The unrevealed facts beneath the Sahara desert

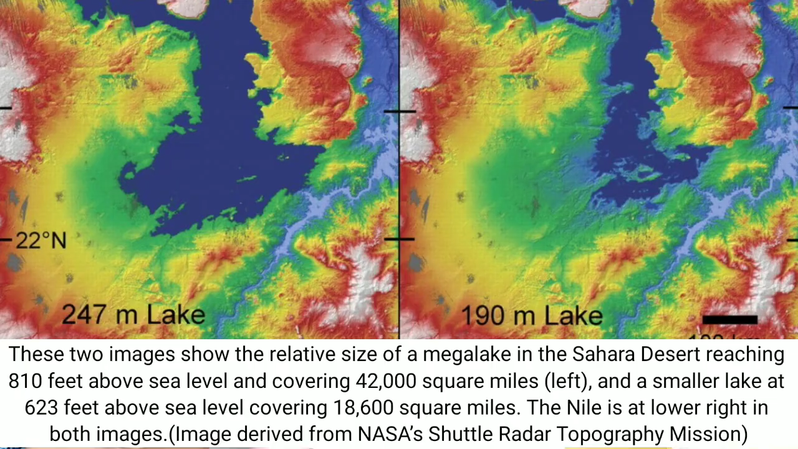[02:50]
spotted evidence of this lake while studying radar data of Egypt taken by the space shuttle radar topography mission.